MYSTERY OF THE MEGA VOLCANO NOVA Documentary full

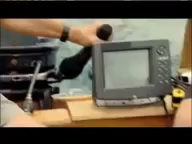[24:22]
What we're trying to do out here today with this depth finder is to get a profile of the lake bottom.
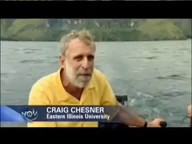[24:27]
Because by getting a profile of the lake bottom, we can interpret the history of Lake Toba much better. We're starting to get a profile over here.
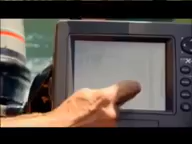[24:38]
You can see it dropping right off, 23 meters.
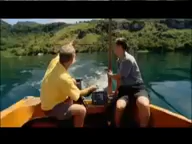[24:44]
Hey, that cliff base, it just must keep on going straight down almost. Most lakes drop off gradually from the shore.
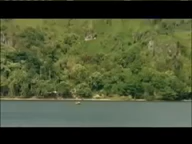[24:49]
But Chesner finds that's not the case here at Lake Toba. It's 175 meters deep already. That's incredible for just the lake.
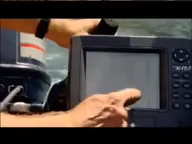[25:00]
The incredibly steep slopes that drop off from the landscape up above.